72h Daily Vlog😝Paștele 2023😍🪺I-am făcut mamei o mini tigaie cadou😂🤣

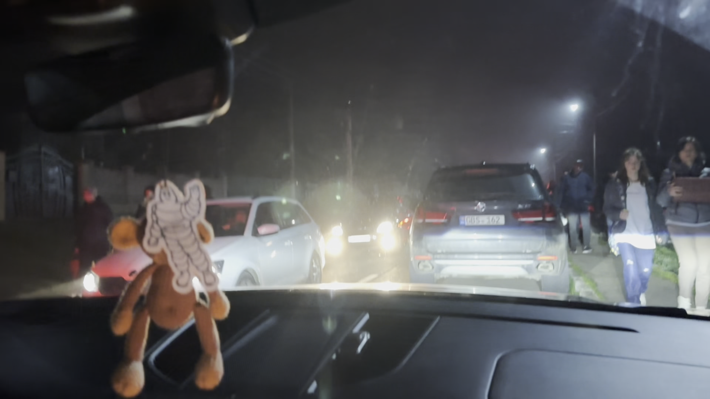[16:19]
Chiar acum noi nu știm cum o să ieșim, pentru că e super aglomerat de acolo, gen, sunt foarte multe persoane, sunt foarte multe mașini.